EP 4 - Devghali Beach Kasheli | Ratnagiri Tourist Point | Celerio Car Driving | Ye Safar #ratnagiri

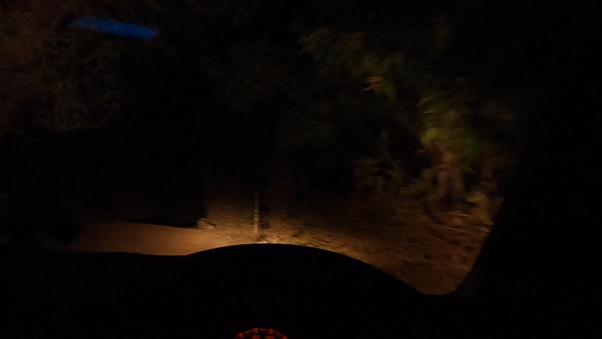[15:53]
हैं अपने होटल की तरफ लेकिन यहां पर हमको एक छोटी सी दिक्कत होती है गाइस रात को ना थासता ही नहीं समझ रहा है यार और जीपिस में अभी नहीं कुछ उल्टा पूल्टा ही बता रहा है अब इंचाना गैसे है यह नहीं समझ रहा है
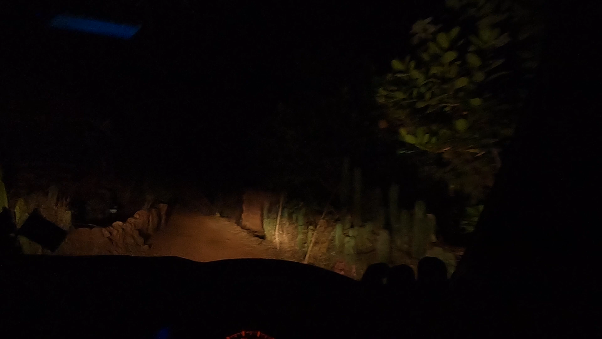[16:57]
कि मुड़ा नहीं पाएंगे रात को गाइस ना रास्ता ही भूल गया भई पता नहीं कौन से गली में आ गए यहां पर जीपियस मैप भी सही से काम नहीं कर रहा है यार दिन रहते रहते हमको होटल पर पहुछ जाना चाहिए था